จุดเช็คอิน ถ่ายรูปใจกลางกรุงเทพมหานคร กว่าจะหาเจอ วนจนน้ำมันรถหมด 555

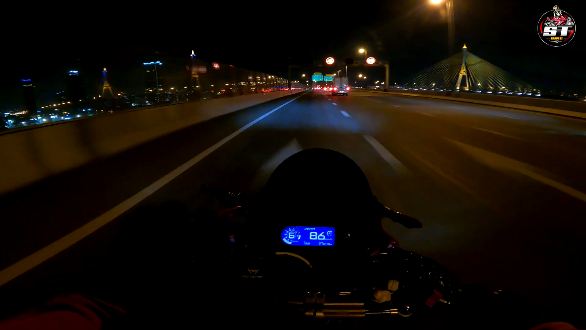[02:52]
นึกว่าจะเลี้ยวมาปิดทางซะงั้น